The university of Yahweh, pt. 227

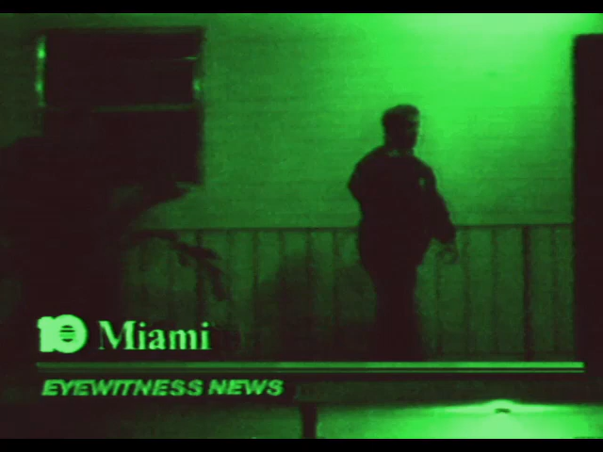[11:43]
SWAT team members, and local law enforcement officers
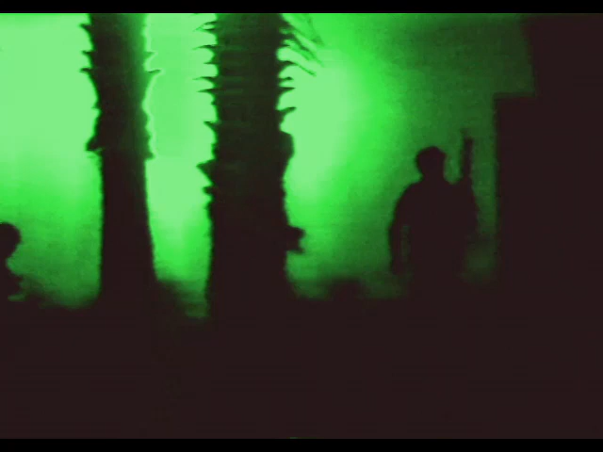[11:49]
came with a great show of physical weapons to arrest Yahweh Ben Yahweh and 16 of his followers.
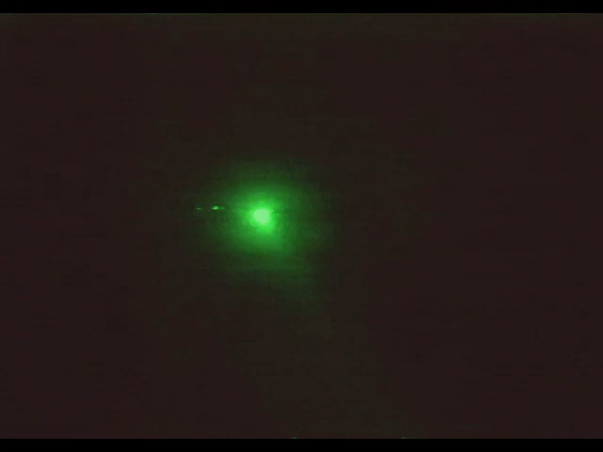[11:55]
They came with enough weapons,